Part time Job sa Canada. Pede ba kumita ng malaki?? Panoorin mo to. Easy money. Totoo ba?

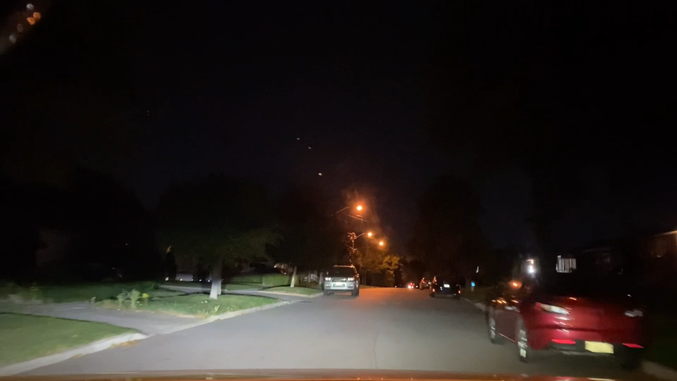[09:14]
yun mga driver kita nyo medyo madilim na talaga so gagamit na ako ng flashlight dito mahirap hanapin ang mga number dito ngayon minsan hindi nagbubukas ng ilaw yung mga customer so ayan nandito na tayo deliver na natin ito